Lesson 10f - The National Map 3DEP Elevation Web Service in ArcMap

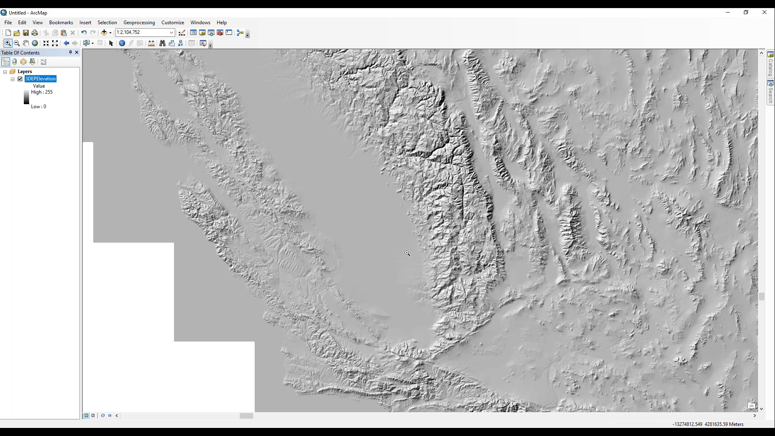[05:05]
such as Slope, Aspect, and Elevation Tinted Hillshade. This can be accessed using raster processing templates. To access the processing templates, right-click on the 3DEP Elevation layer in the table of contents and select Properties. In the Layer Properties dialog box, select the Processing Templates tab. On this tab, you can select from a drop-down list of pre-configured display modes.
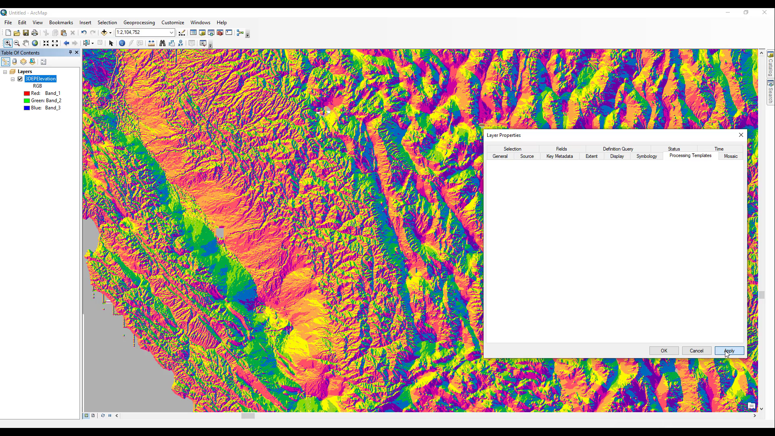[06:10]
To return to the default view, select the Hillshade Gray Processing Template.
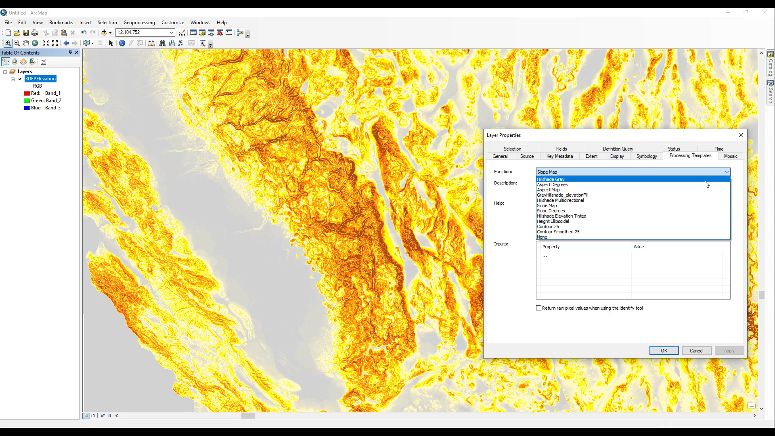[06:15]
It should be the first in the drop-down list. Next, let's explore another capability of the Dynamic Elevation Service. Since it is a WCS, we can access the actual elevation data, rather than simply seeing a static image.
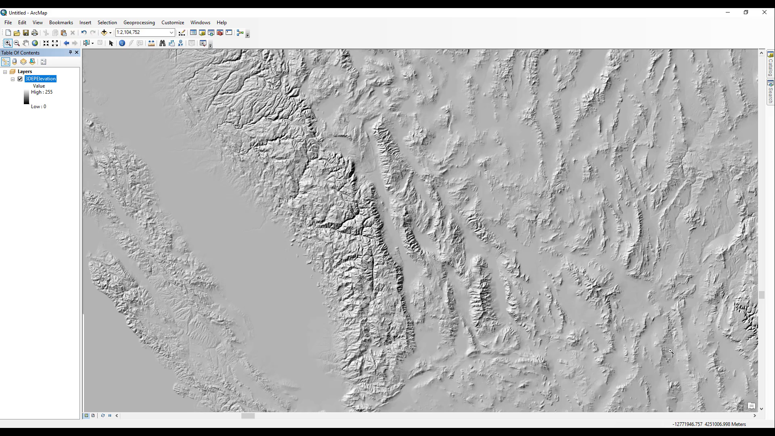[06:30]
First, turn off the Hillshade Gray Processing Template to see the elevation data as a flat raster.
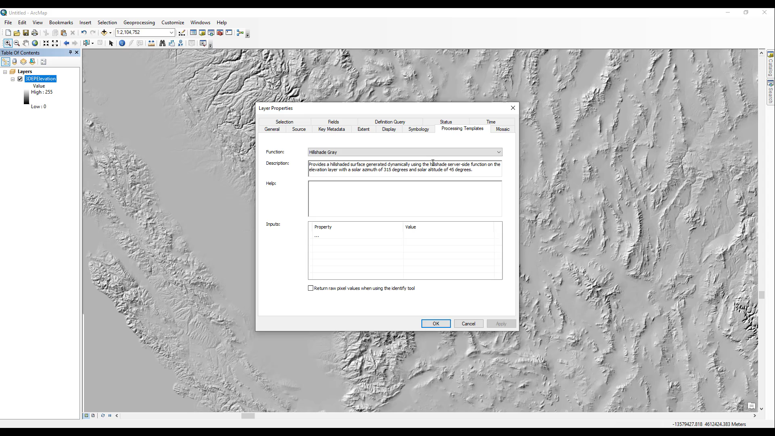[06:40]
In the Processing Templates drop-down, select the option None at the very bottom of the list. This will change the display to a raster with no hillshading.
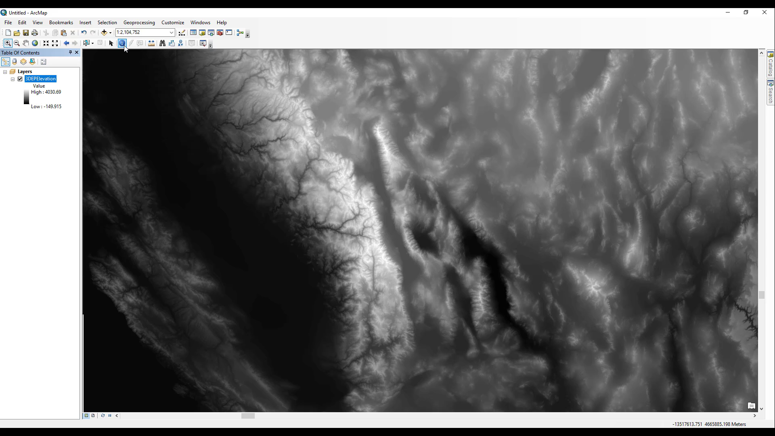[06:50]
Now by clicking the Identify tool at any location, you can retrieve the elevation at that point in meters. Note that in order to retrieve elevation information, the Processing Template option must be set to None.
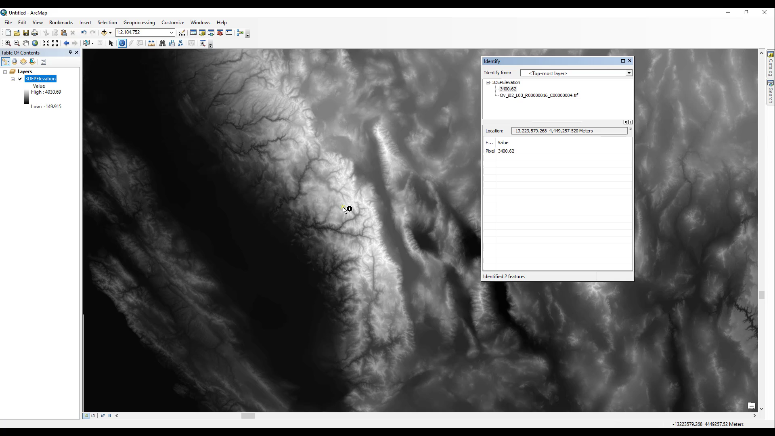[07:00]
In this lesson, we discussed how to add the Dynamic Elevation WCS to ArcMap,